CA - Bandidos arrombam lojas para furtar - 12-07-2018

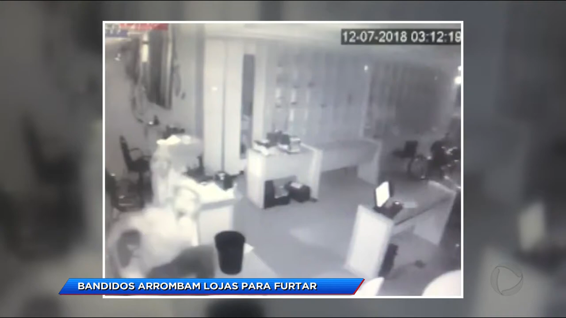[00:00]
Câmeras de segurança de dentro da loja registraram a ação dos bandidos.
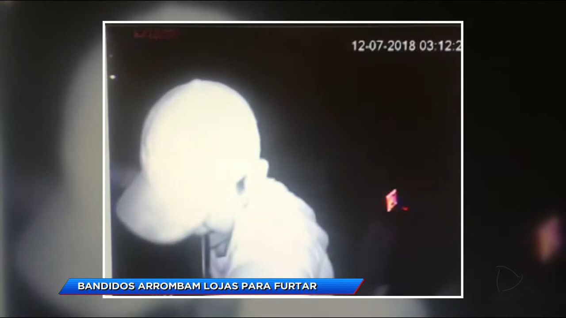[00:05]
Um deles desliga o alarme e vira o equipamento. Com uma lanterna, eles iluminam o lugar e recolhem o que conseguem.
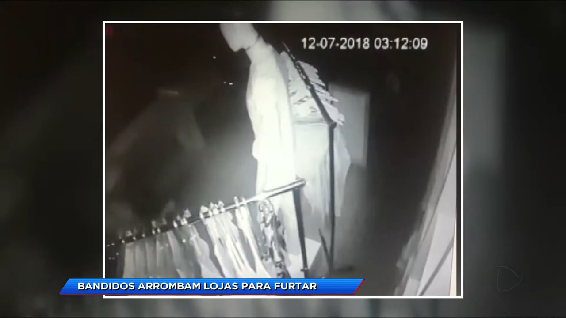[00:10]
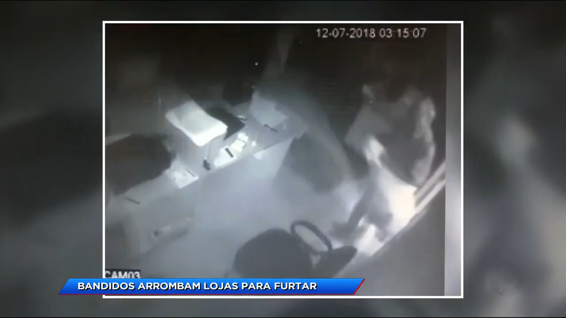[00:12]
As calças jeans são colocadas em sacolas plásticas. Os bandidos também levaram computadores, dinheiro e televisão. Um prejuízo estimado em mais de 30 mil reais.
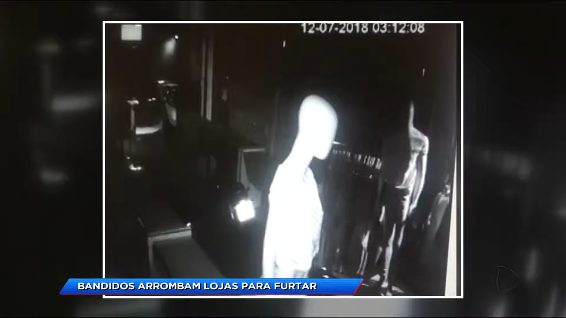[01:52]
Toda a ação durou cerca de três horas. Os ladrões foram embora quando já estava amanhecendo.